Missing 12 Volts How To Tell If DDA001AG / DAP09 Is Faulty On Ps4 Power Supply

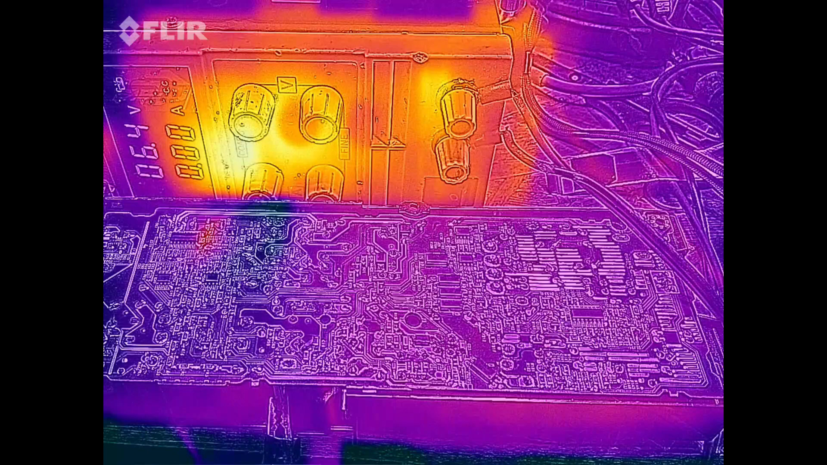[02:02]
let's go to the thermal camera so you see better there we go again so I'm back yeah so we on the thermal camera now let me just touch there and you see what I mean by that
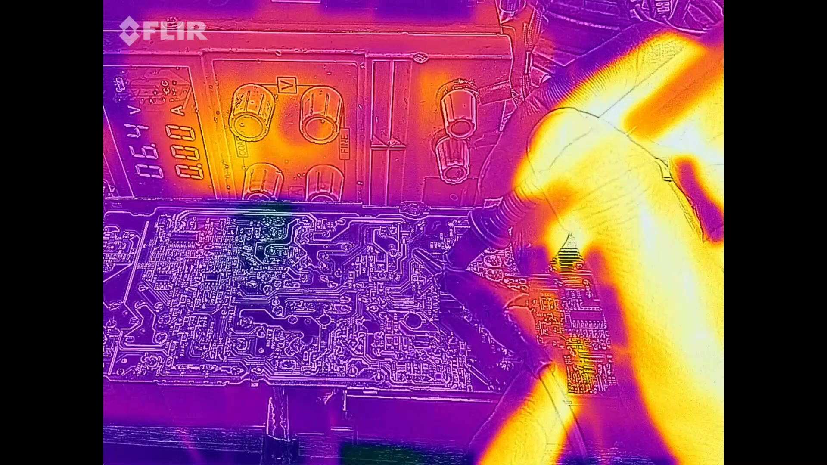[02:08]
you see what we're getting okay so let me move this a
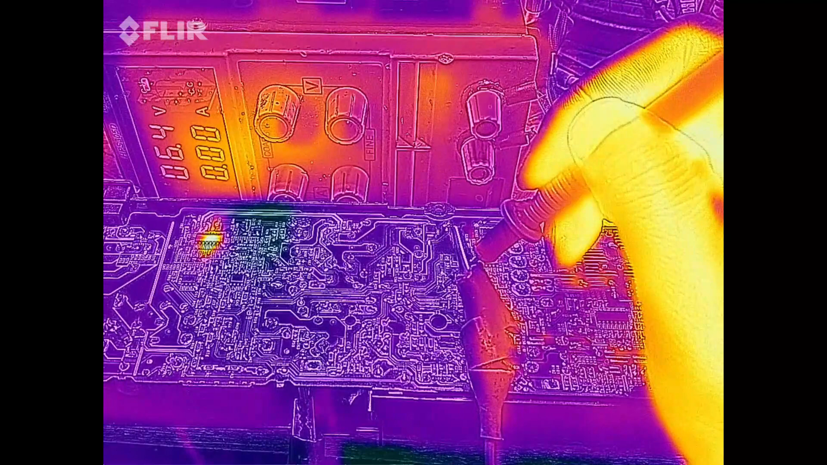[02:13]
little bit there okay so we have a perfect match there okay so see
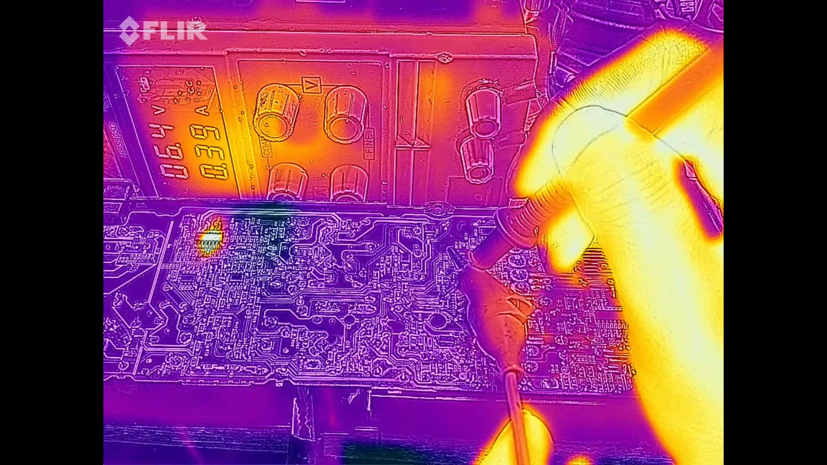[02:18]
so as soon as you get a reading there if you're getting some type of reading there you know
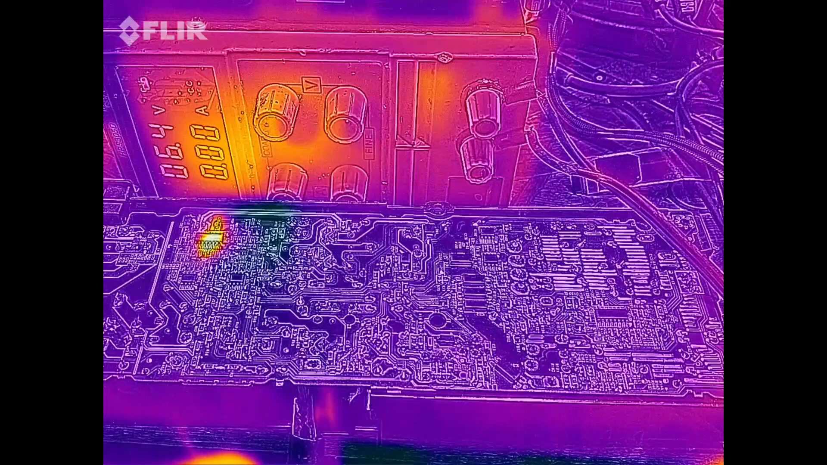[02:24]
the chip is faulty all you just have to do just take it out and put another one this power supply will be fixed so same goes here okay this one here will remove everything so we're going back to